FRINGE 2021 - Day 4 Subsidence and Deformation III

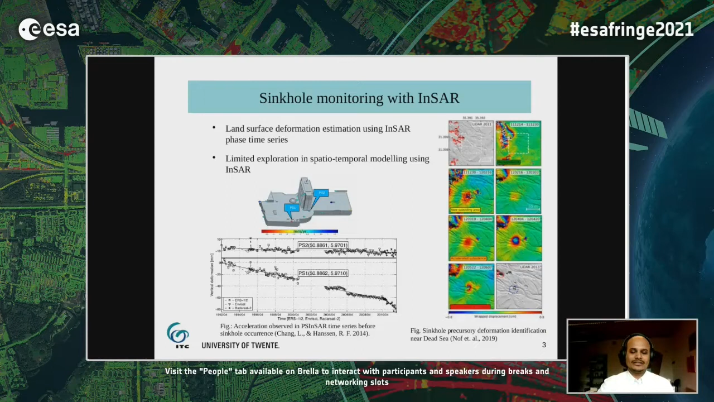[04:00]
We want to combine these two aspects of spatial as well as temporal monitoring of sinkholes and to make a combined model using both PS locations as well as their deformation time series.
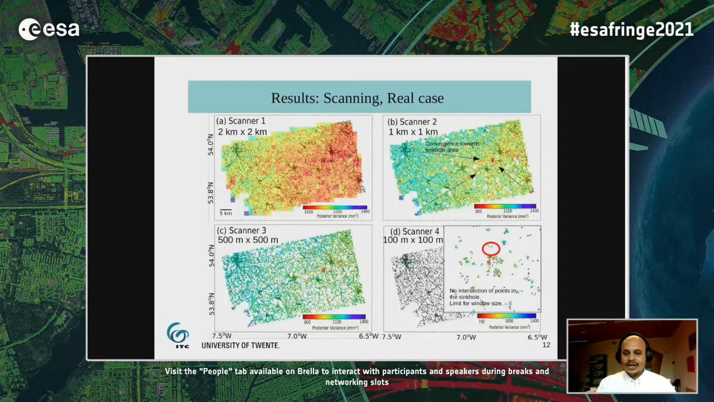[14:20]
We reduced our window size 200 by 100 meter but we observed that over the sinkhole site there were no intersection of enough points so to be able to recreate this Gaussian pattern and this became the limit limit for the window size. So with this qualitative assessment we concluded that we have demonstrated the application of sinkhole scans in detecting sinkhole shapes.
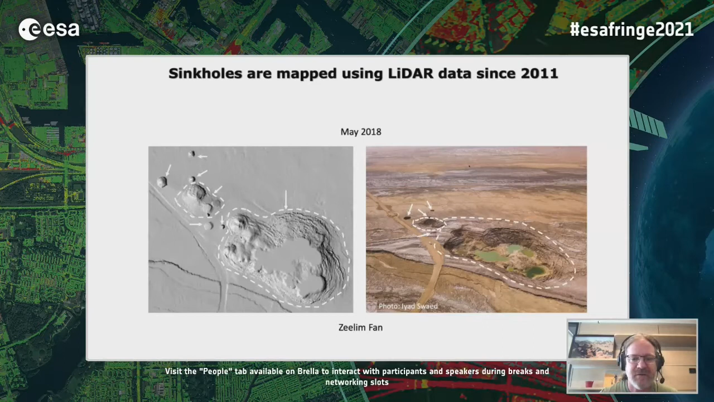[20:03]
On the right, you can see a drone image and on the left, the corresponding LIDAR data. And the sinkhole pits are very easy to detect. The sinkholes themselves are associated with subsidence before, during and after their collapse.
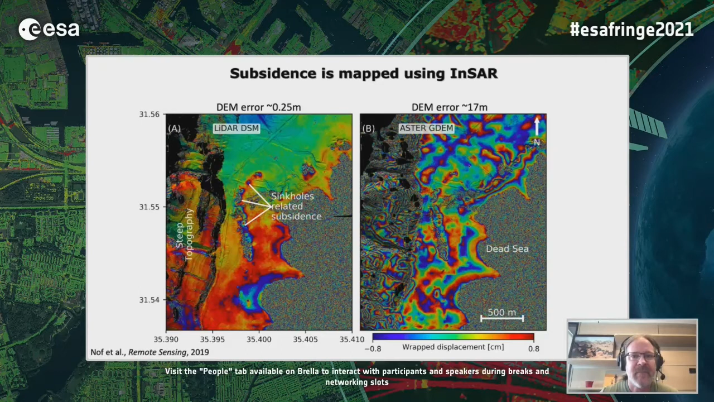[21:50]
this is the same interferogram using the LIDAR data with a vertical accuracy of 25 centimeters. So, this allows us to detect the subsidence related to the sinkholes. I would like to show you an example of a successful warning. This is along Route 90 near Kibbutz and Gedi.
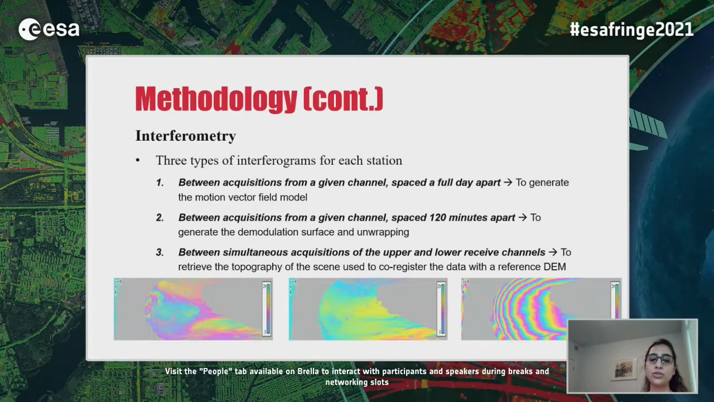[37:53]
like which I will cover later. And the one-day ones were used to drive the longer-term deformation rates to extract the motion vector field.
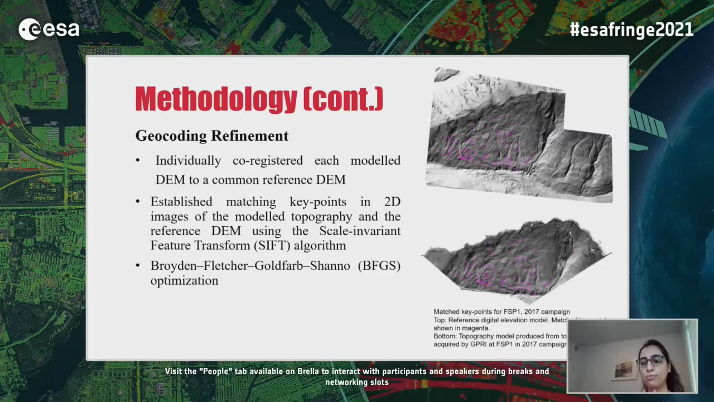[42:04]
So, once matched, the 3D coordinates of the key points were extracted and used to retrieve the geocoding parameters using DFGS optimization.
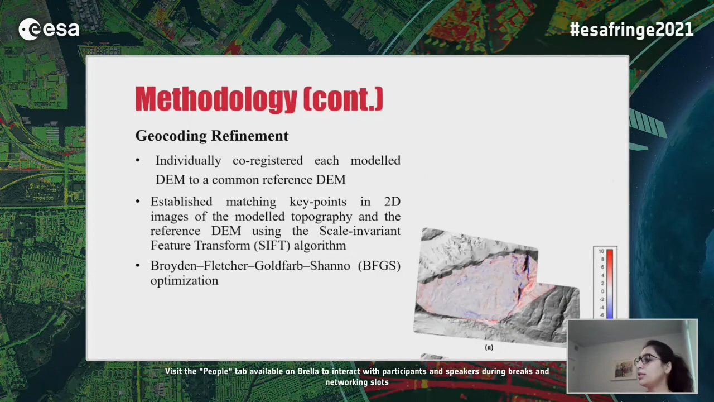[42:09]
This figure shows the vertical registration error in the model
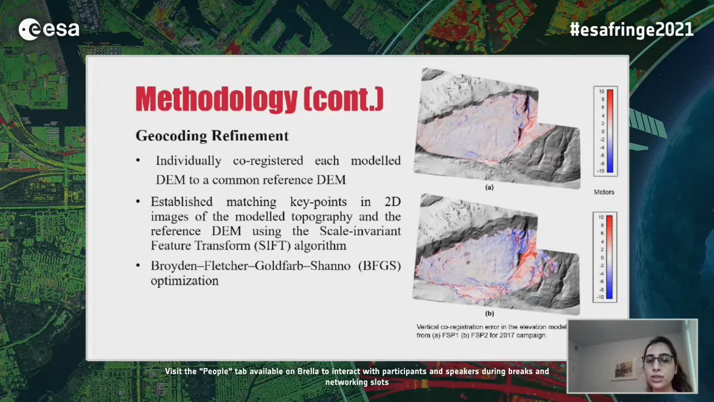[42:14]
dems from FSP1 and FSP2 after optimization. This is for the 2017 campaign.